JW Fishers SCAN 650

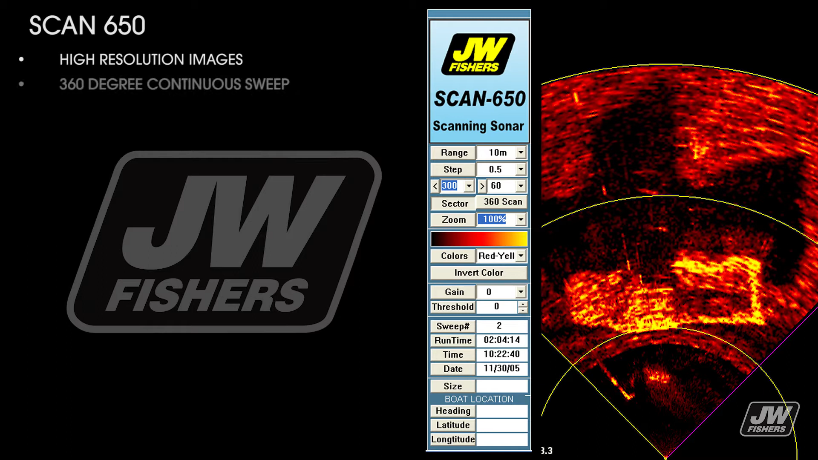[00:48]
360-degree continuous sweep or any portion of allowing any objects in the sonar's field of view to be seen and displayed topside.
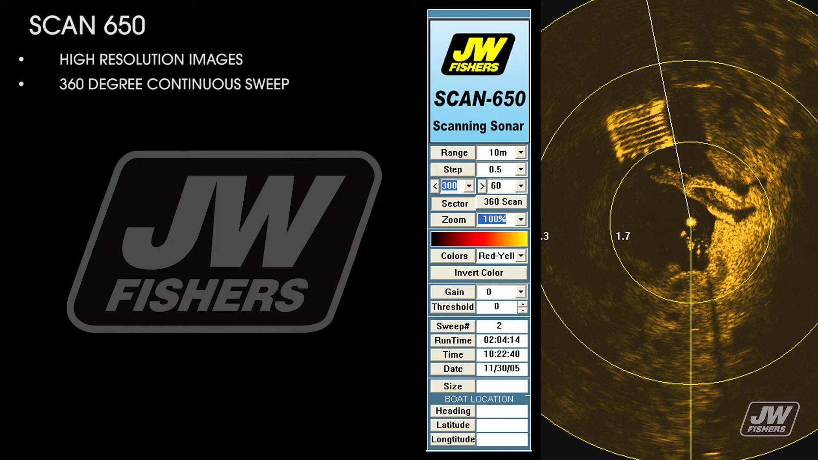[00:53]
Target sizing allowing you to calculate the length and width of the located objects with just a few clicks.
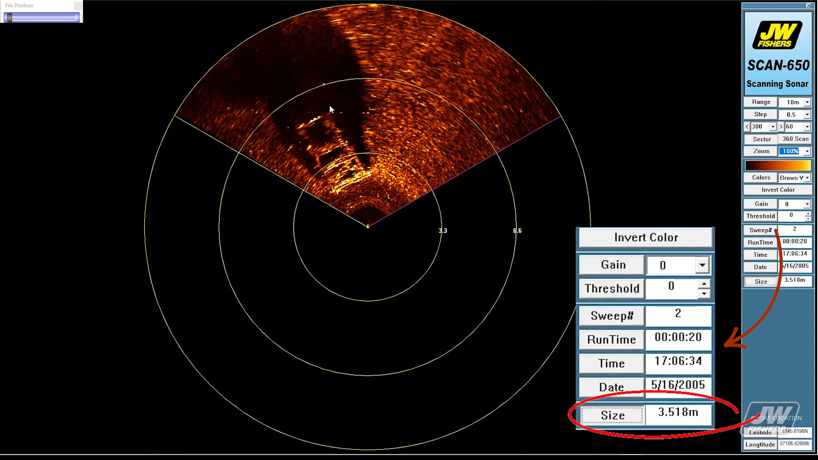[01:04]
The size of the object is located in the panel to the right. A frequency of 650 kilohertz ranges from 5